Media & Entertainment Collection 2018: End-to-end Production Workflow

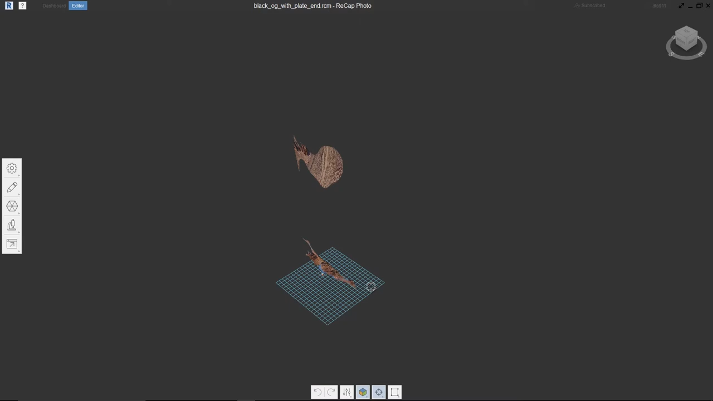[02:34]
And as you can see, we have some data in the scene, but its position and scaling hasn't been established correctly, so that's the first thing that we want to address.